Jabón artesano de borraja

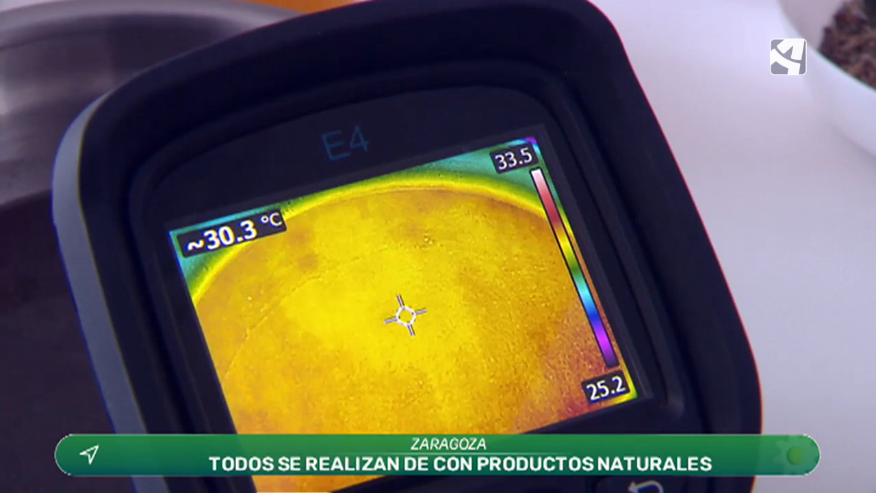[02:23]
On screen: spot 30.3°C
Y para eso Rubén, como es termógrafo, pues mejor que nadie va a podernos decir que está a la misma temperatura y que el jabón se pueda hacer bien.